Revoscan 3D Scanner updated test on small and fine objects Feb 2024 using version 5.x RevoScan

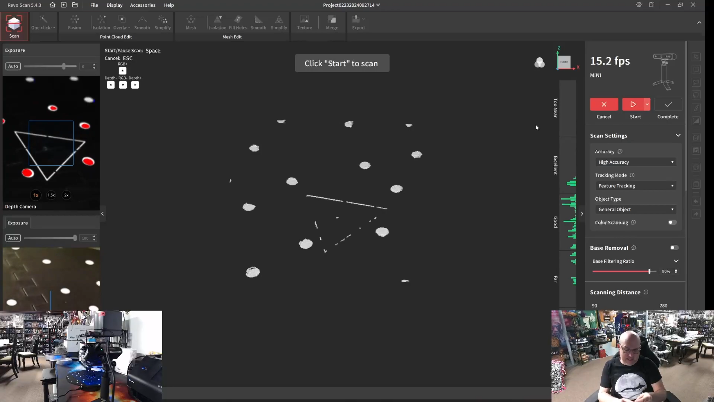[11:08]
So we're going to go ahead and we're going to use this miniature that I have.
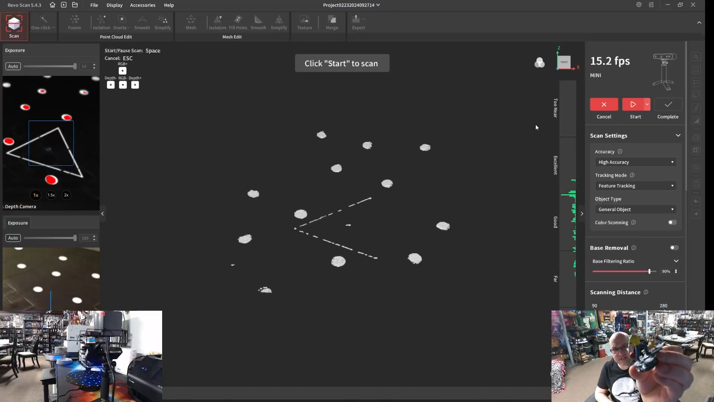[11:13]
This is probably a 30 – about a 32-millimeter miniature. It's got a pretty elaborate base. It's got a lot of details and color, different colors, different – it's got some silver and some jeans, so some areas that generally are more challenging.
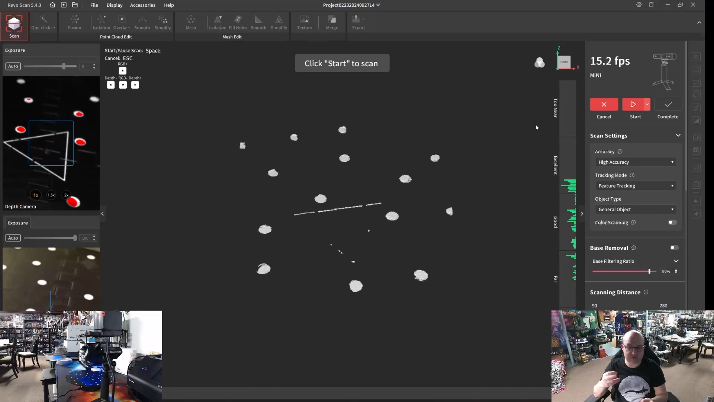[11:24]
So it's kind of a good – I think a really good way of getting some balance. So let's go ahead and place that on our bed.
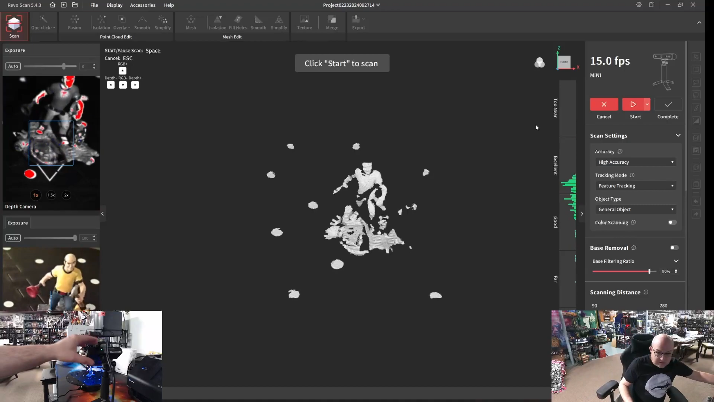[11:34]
Again, we're going to try to adjust our camera to get the best possible distance. Let's get that nice and close.
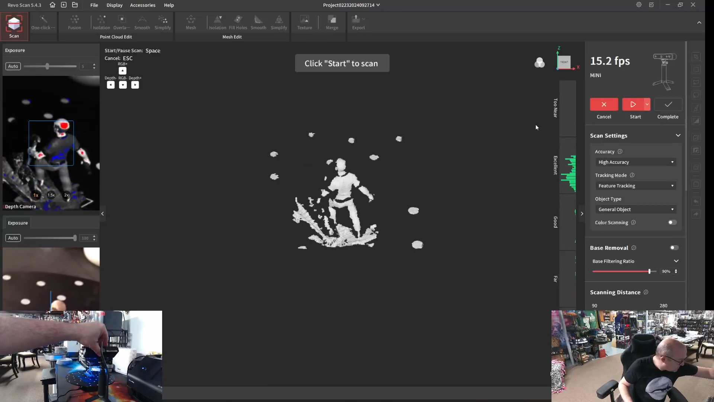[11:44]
Looks like we're in the – so I'm going to lower it just a little bit still. All right.
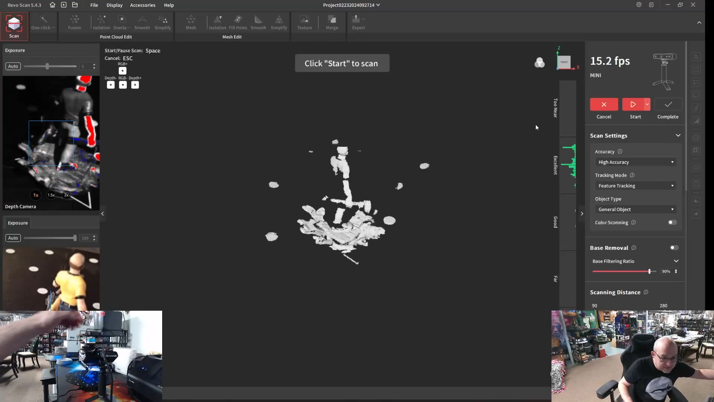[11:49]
Now, it's telling me I'm right in the – in the –
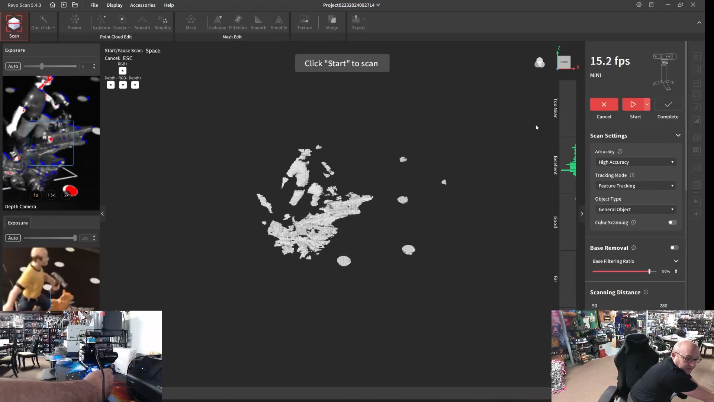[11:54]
there we go, I think.
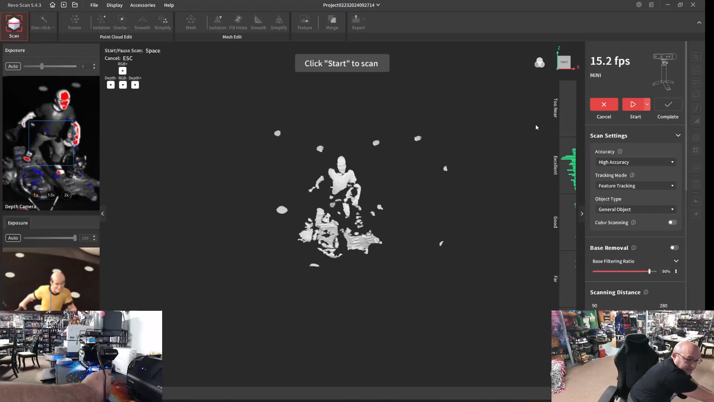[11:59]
It's probably really good.
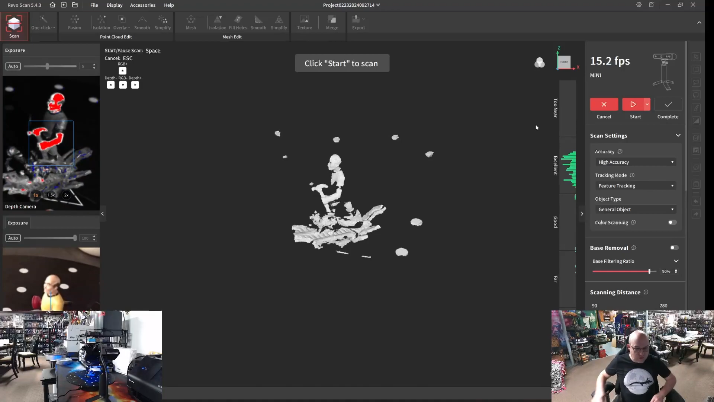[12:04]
So I can see our objects. I can see we're in the excellent range from a scan distance.
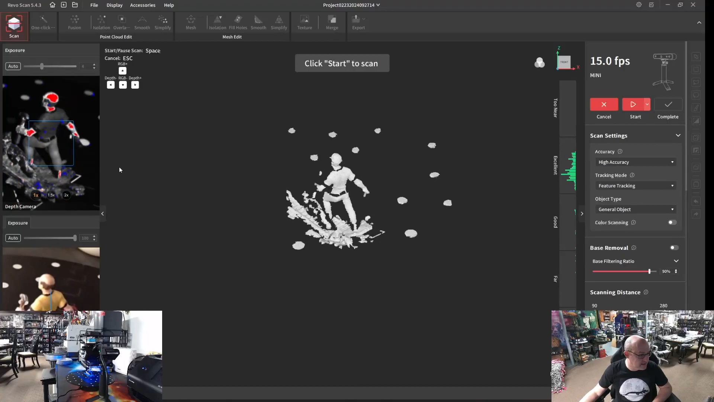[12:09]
I'm still using pretty much auto – auto on everything.
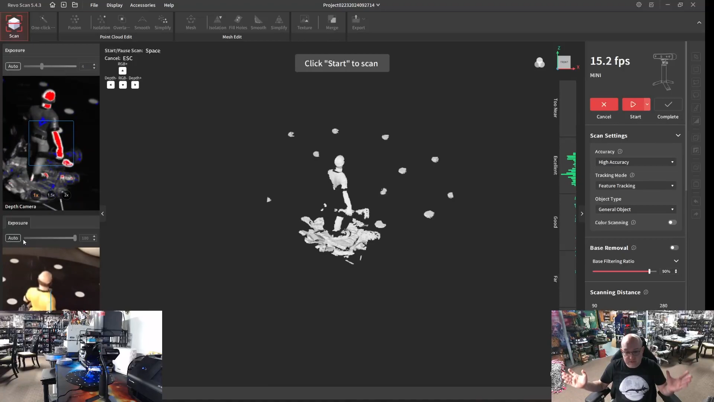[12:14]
I'm just letting the software do its thing, which thus far it's actually done a really good job. And let's go ahead and hit – let's start scanning and let's just see how this turns out. Again, this is a much smaller object. It's got a lot more fine details, really fine details. It's got a variety of different paint colors and sheens. So some areas that might be more challenging. Now, you know, of course, caveat, I'm only doing a one pass, right? We're only doing one turn. So I totally accept there's going to be areas underneath that it's not going to pick up.
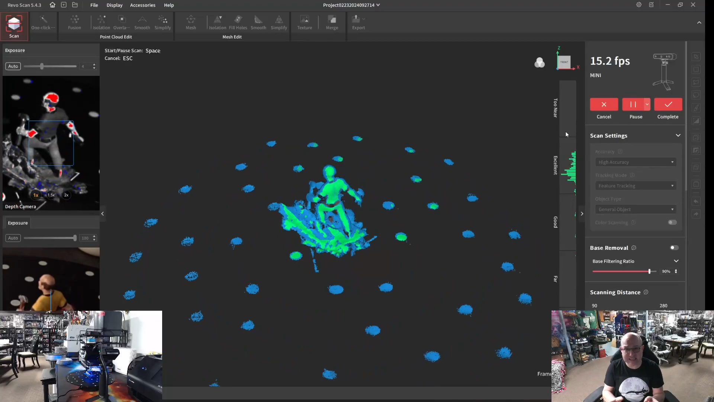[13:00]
And that's okay because really the key for me here is did it get enough quality on the first pass that it warrants a second pass? It's not worth even doing multiple passes. On the first two objects we did, I'd say absolutely yes. And this one we're going to take a look. But we can see here – and look, I've gotten pretty complete. There are some gaps, right? I can see some gaps in the arm and around the belt.
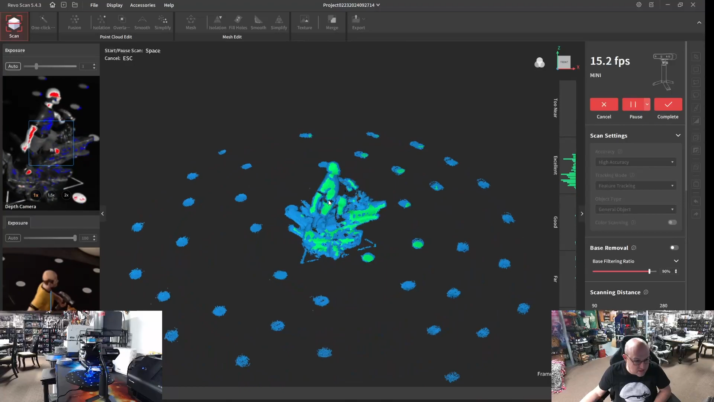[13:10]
And looking at those on the model, those are black, right? Those are black painted items around the cuff of the shirt and around the belt.
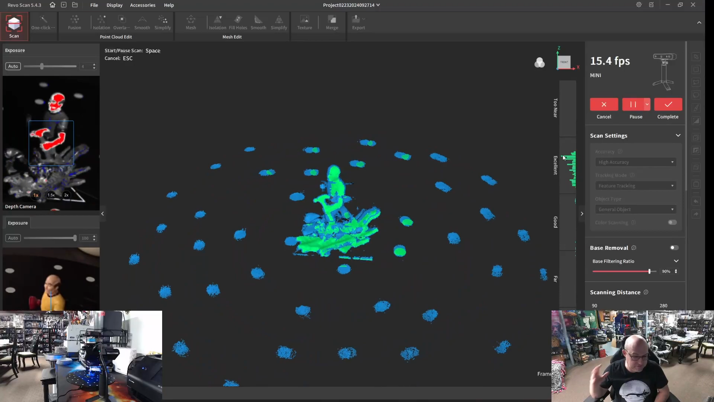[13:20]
But we've let it pass two full complete rotations. Let's go ahead and hit complete. Again, I'm really amazed at just the speed that's working. I'm pretty happy with that. And let's take a look here. And it looks like we've got some pretty, pretty good detail. The one hard part is it's hard to blow it up too much because it gets very, very pixelated. So I'm trying to find the balance of distance.
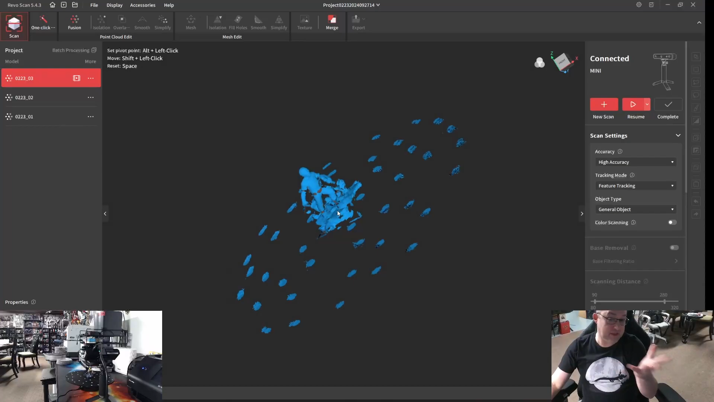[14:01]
And I can see, you know, yeah, it missed some items down here that are black. It had a little bit of trouble with the base, which has got a lot of reflective surfaces. So we're going to do, we're going to do one thing because they've given us the option is I am going to, let me, let me pause before I make any changes. I think this is not bad. I think, you know, again, this is one of those items where even the, the INScan, the $2,500 scanning device is going to have some challenges with those black or highly reflective colors. So this is not necessarily a dig on the repo point because it is also having a challenge picking that up. That's just a known issue and challenge with really any or a lot of pretty standards.
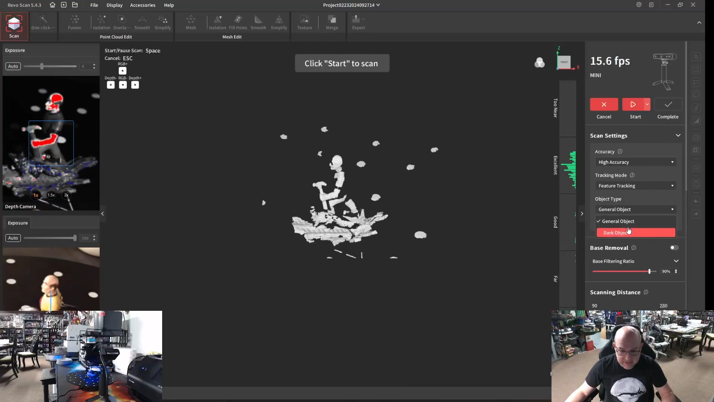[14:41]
So that being said, let's go to new scan. Let's leave all the settings where they were. You know, we've got excellent. We've got everything automatic. I'm going to go ahead and I'm going to change this to dark object. I just want to see what that does. Is it able to pick up more of those details? So let's go ahead and hit start.
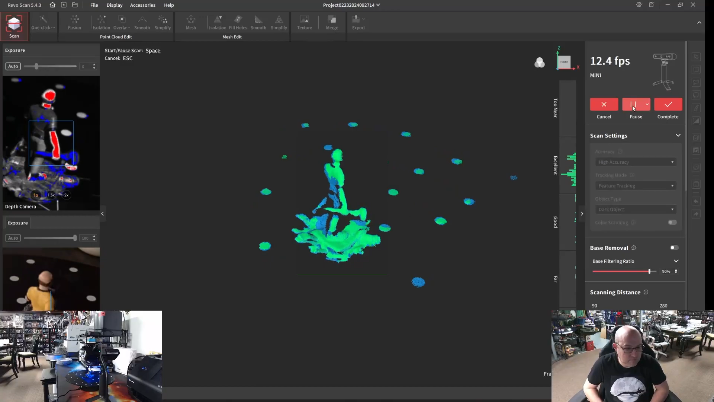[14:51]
And again, we'll let it run. I like to do two full rotation when it's an item that small, I really want.
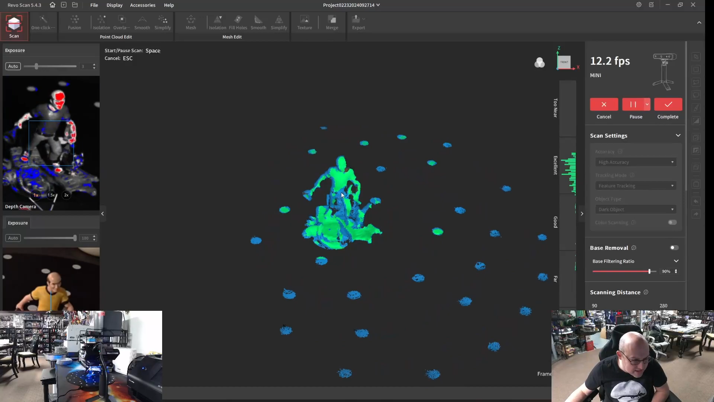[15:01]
And already I'm seeing, it looks like it is picking up more, you know, before we saw black or sorry, blank areas here and around the belt, this whole, the whole line here for the belt that didn't come in. So we're going to let that, let that rotate. It looks to be filling in a little bit more. So who knows?
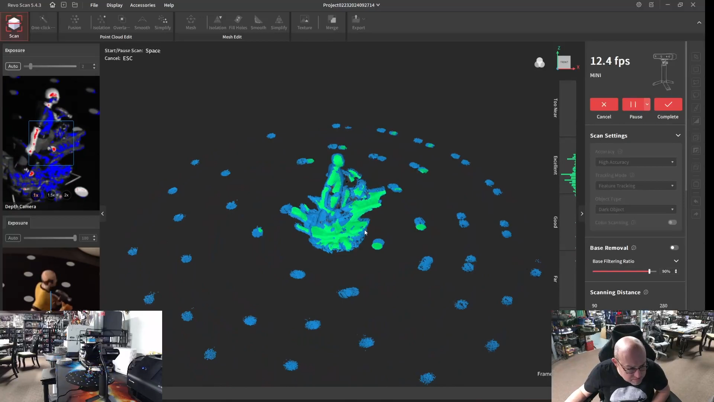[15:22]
And it also looks like we might be getting some more detail that we kind of missed out around the feet and, excuse me, around the base here. So let's let that second rotation pass to try to fill in any little bits it can. I think that's, I'll let it go about 700.
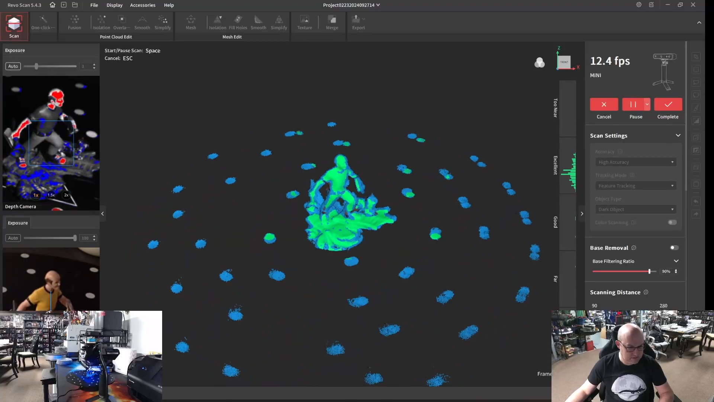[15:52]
All right, looks like we've done two full complete passes. Let's go ahead and complete.
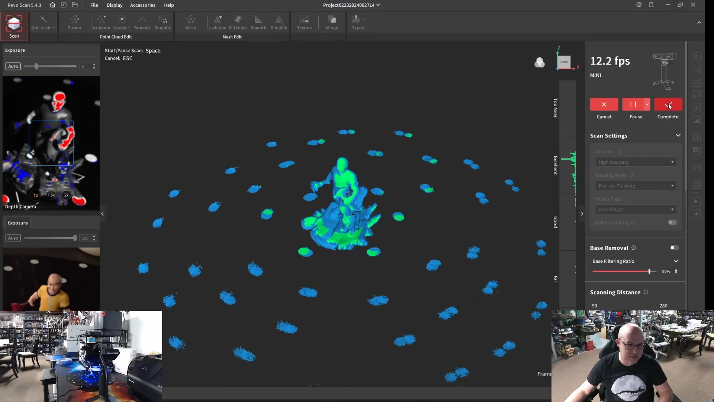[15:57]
We have our object. Let's kind of zoom in, but let's try to, and actually it did fill in. Look at that, the belt area. And again, as I blow it up, you know, you lose, graphically speaking, you lose a lot of the visual detail. So it's hard to blow it up this big. But as we look at it at this side, and I'm looking at areas like the belt area, it's filled that in.
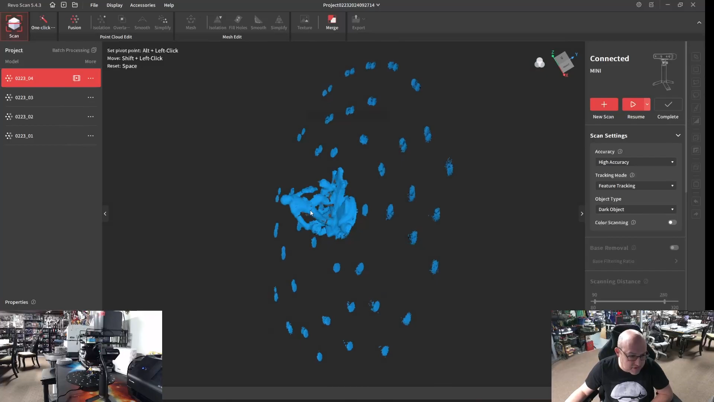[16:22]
The arm area has filled in more. I'm seeing a lot of detail around, you know, where it had a vision. Of course, underneath where it can't see kind of the overhang, it didn't pick that up.
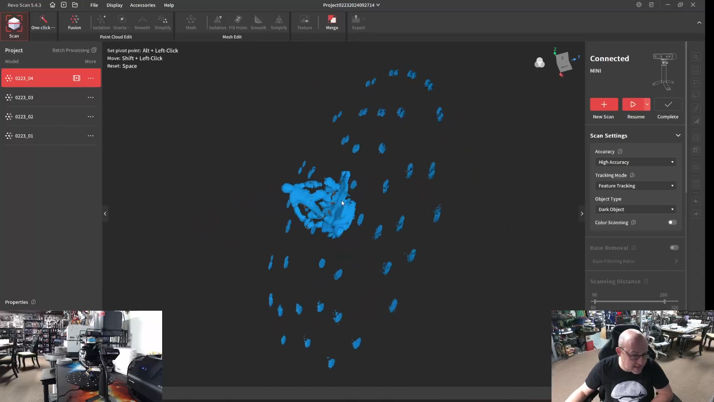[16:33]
But it picked up a lot more detail. This was a mess. I mean, this just really did not function or work well at all in the previous version.
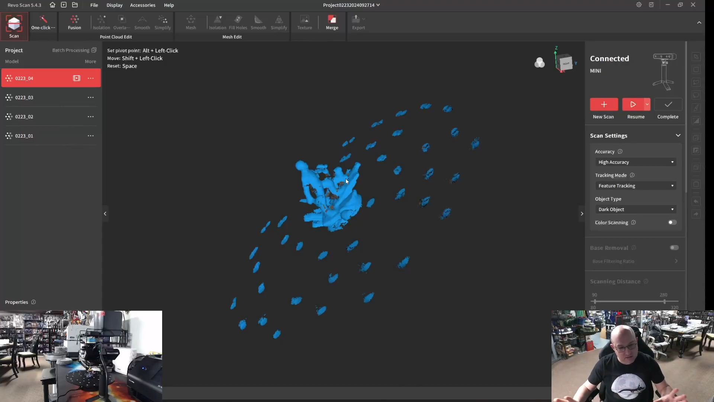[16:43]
So I 100% accept that I stand corrected and made an error in not using the latest software to do a one-by-one comparison. That said, I would put the RevoPoint Mini and the SEAL, which are about the same price, very much on par with each other. In fact, I might lean just a little bit now toward the RevoPoint because of this updated software.